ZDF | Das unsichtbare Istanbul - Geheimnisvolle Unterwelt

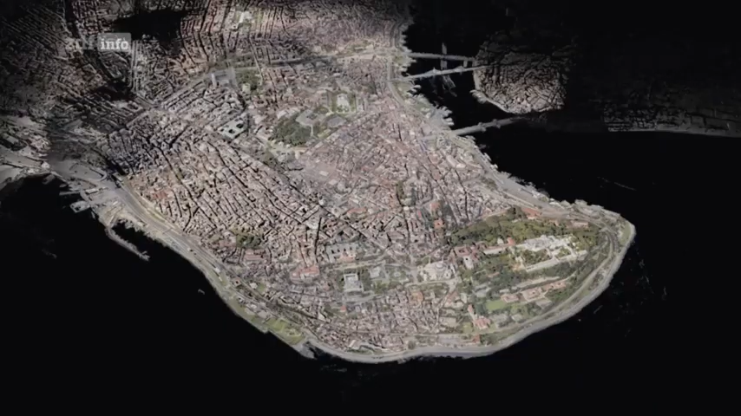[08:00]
Und los geht's. Das ist unser Fotogrammetrie-Modell. Wahnsinn.
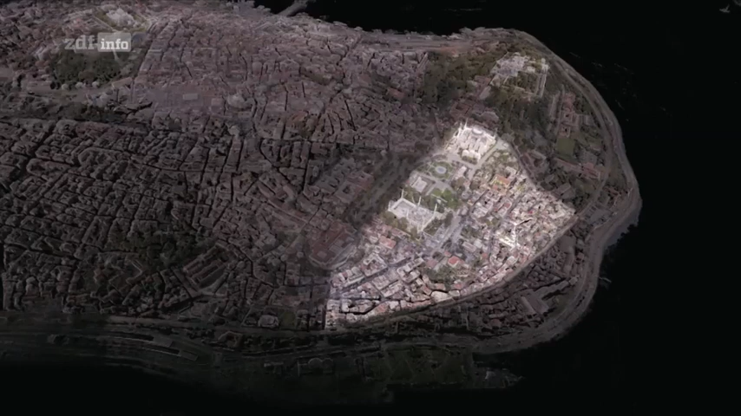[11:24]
Er war fast 700 Jahre lang Wohnsitz der römisch-byzantinischen Kaiser.
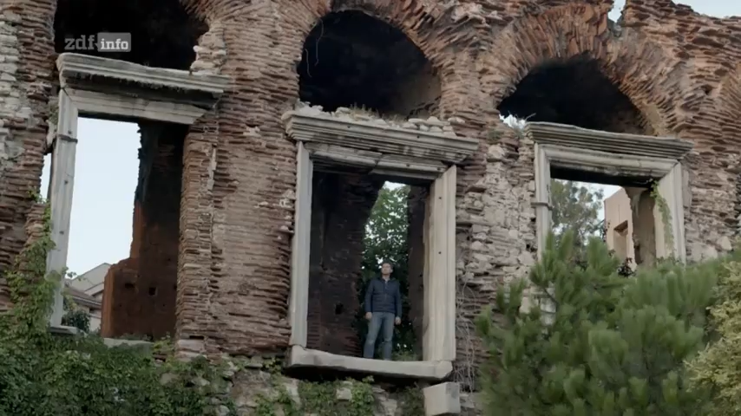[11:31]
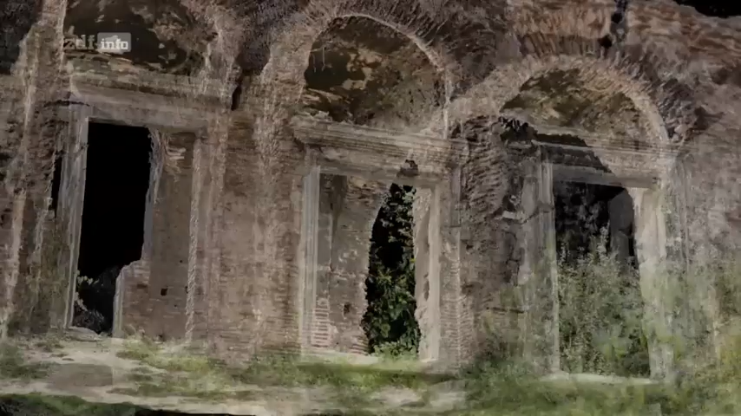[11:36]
Die Computergrafik vermittelt uns eine Ahnung von der Herrlichkeit dieses Prachtbaus.
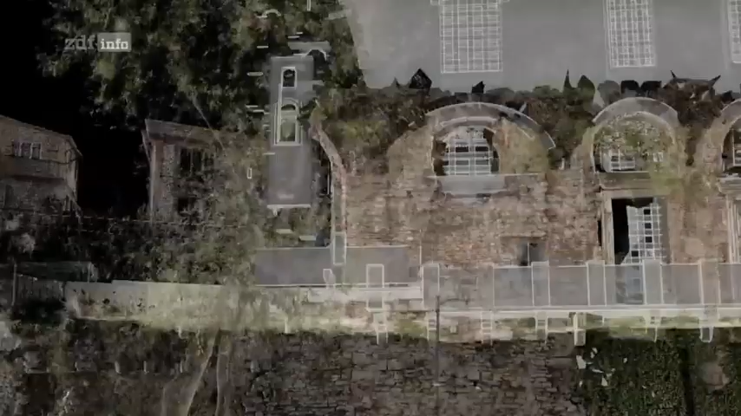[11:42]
Auch wenn wir nur einen kleinen Teil des großen Palastes betrachten.
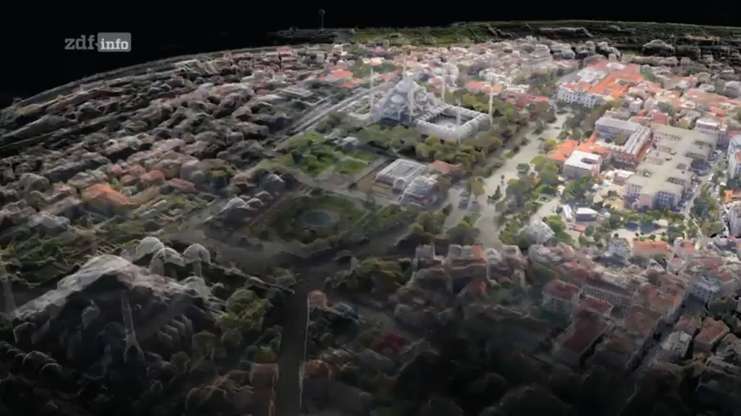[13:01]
Das Hippodrom dominierte das antike Konstantinopel.
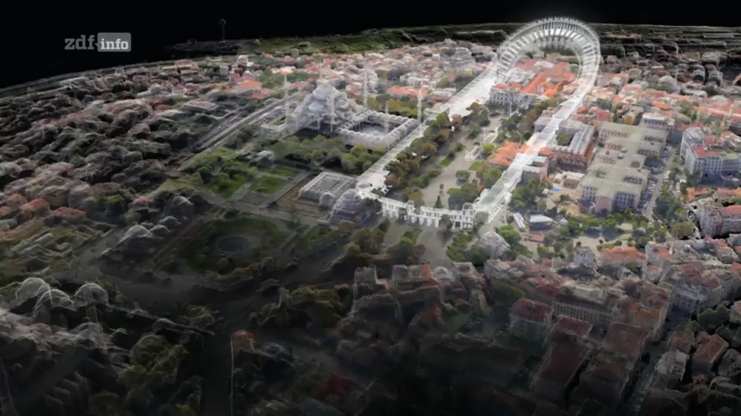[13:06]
Es war das gesellschaftliche Zentrum der Stadt.
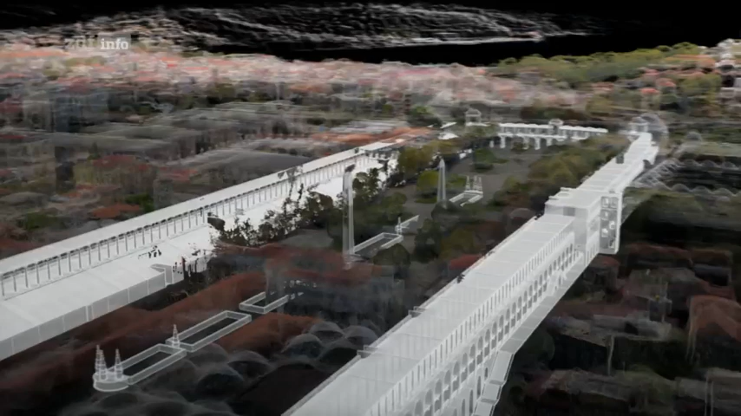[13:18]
Und sogar mehr als im Wembley-Stadion.
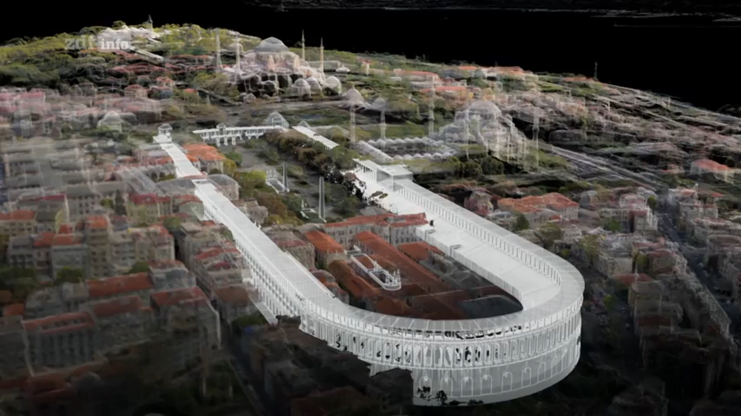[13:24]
Doch von der Rennbahn ist nur noch wenig übrig.
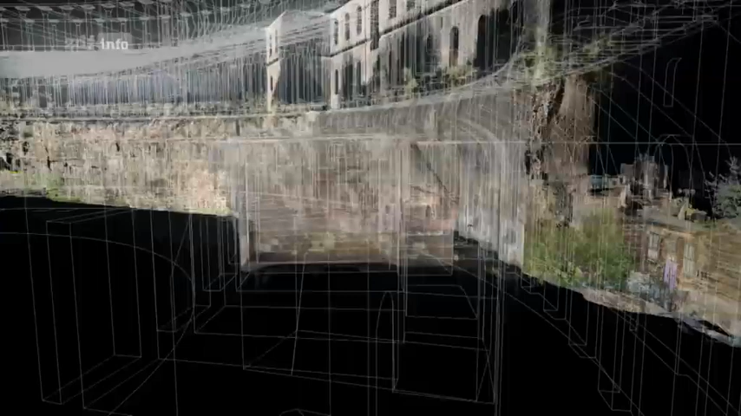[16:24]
Allein dieses Gewölbe fasste bis zu 10 Millionen Liter und
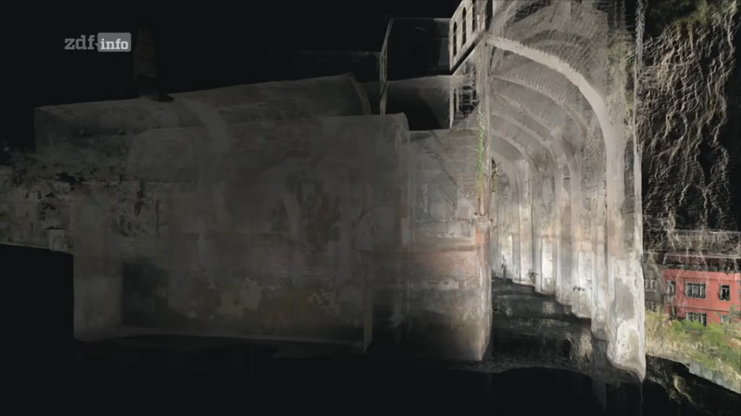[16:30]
konnte die Stadt in Zeiten der Belagerung oder Dürre retten. Und alles dank der römischen Erfindung des wasserdichten Zements.
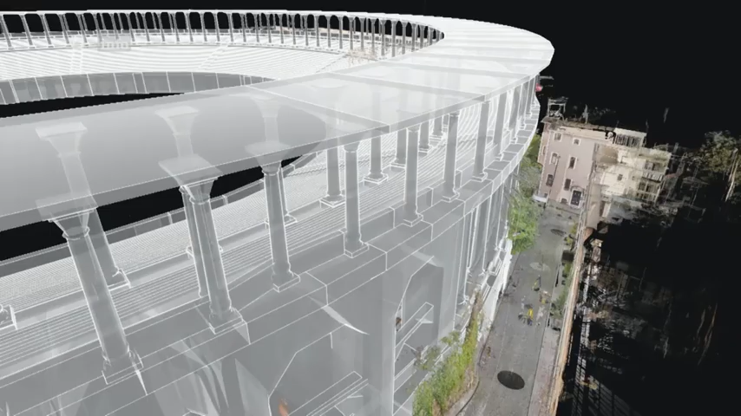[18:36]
Unsere Scans zeigen, wie ein Bauwerk, das ursprünglich der Unterhaltung diente,
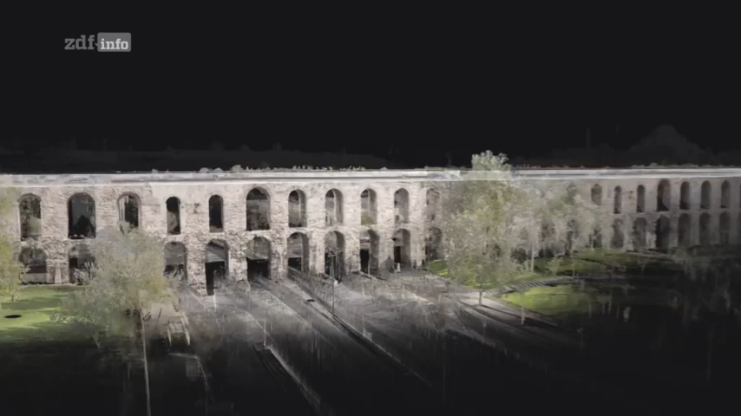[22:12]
Es wurde in zahllose Zisternen in der ganzen Stadt verteilt.
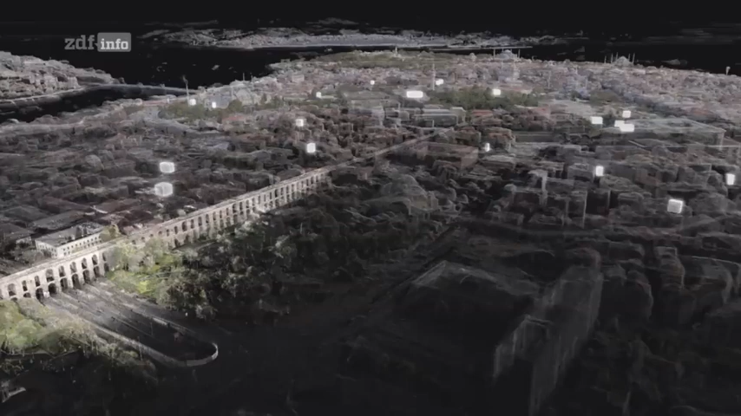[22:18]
Einige davon waren improvisiert, wie die im Hippodrom.
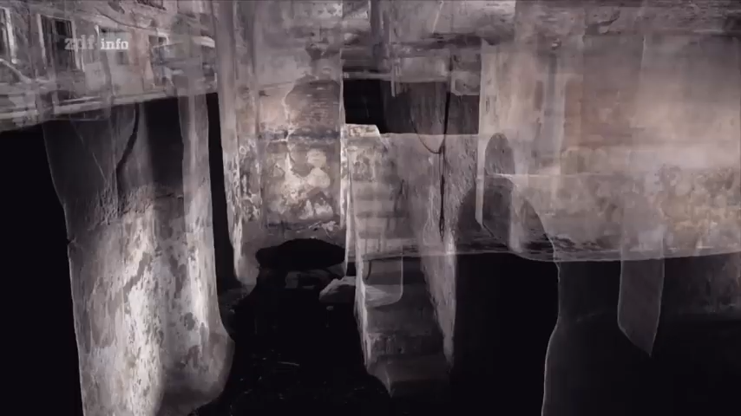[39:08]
Da ist die Treppe. Und da ist all das dreckige, rattenverseuchte Wasser.
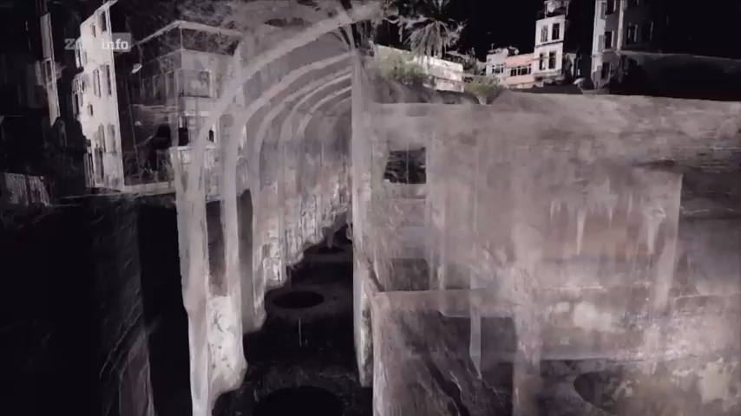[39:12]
Und steigen wir da rüber? Ah ja, ich sehe schon.
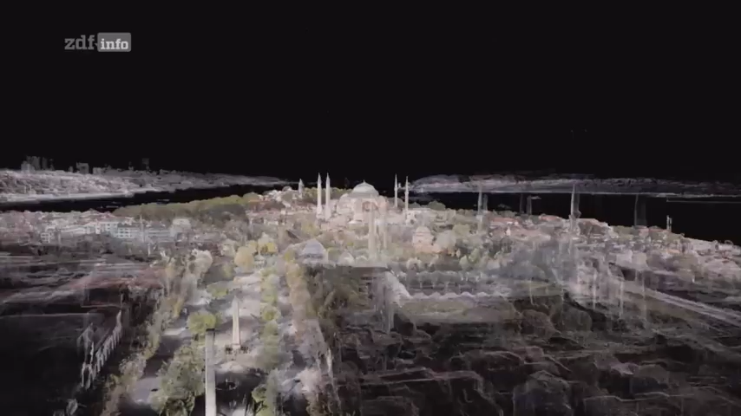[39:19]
Da ist sie.
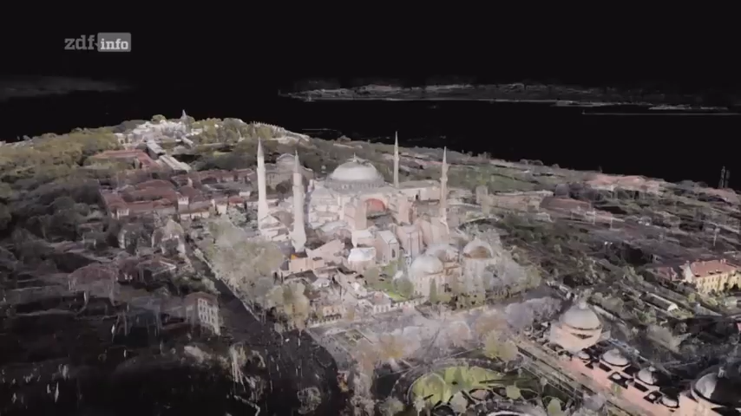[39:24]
Die Hagia Sophia. Man sieht deutliche Unterschiede zwischen den Minaretten.
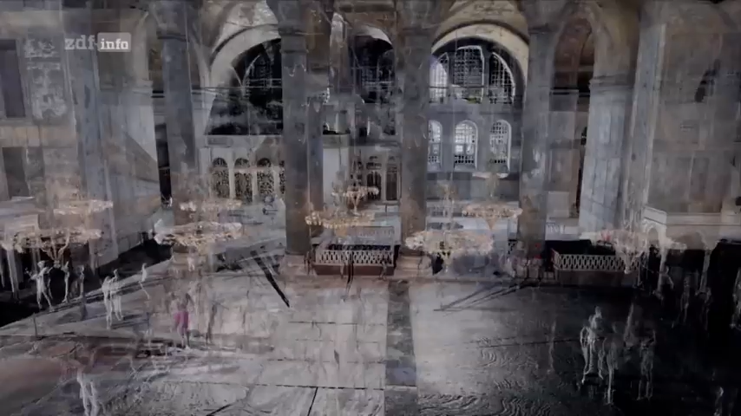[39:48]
Was? Wir fliegen durch die Luft. Sieht ihr diese Details an?
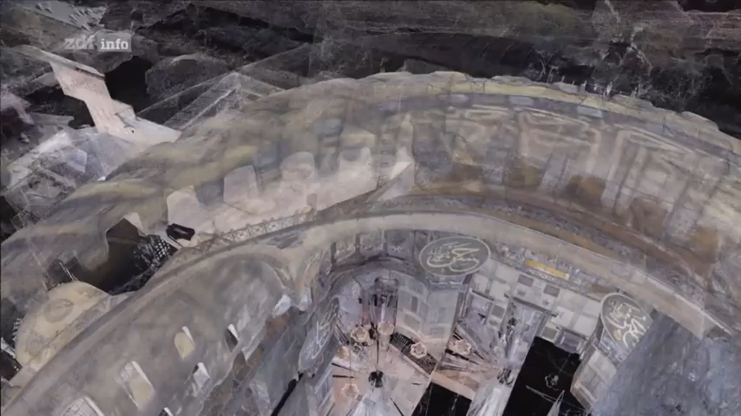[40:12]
Meine Güte, wir sind auf der Spitze der Kuppel.